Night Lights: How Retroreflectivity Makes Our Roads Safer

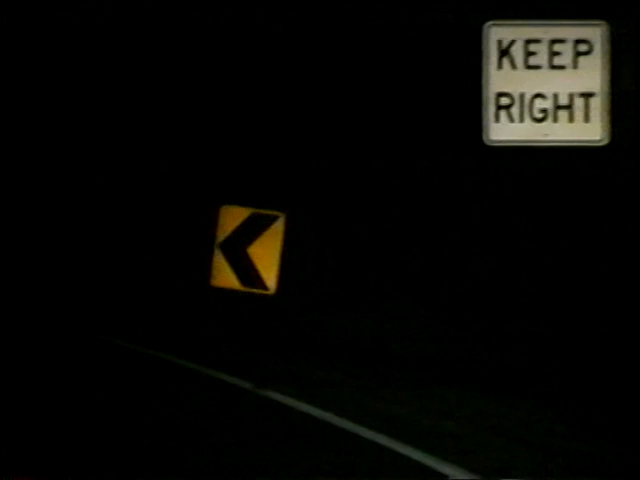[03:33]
making road signs, pavement markings, and roadway safety devices more visible at night.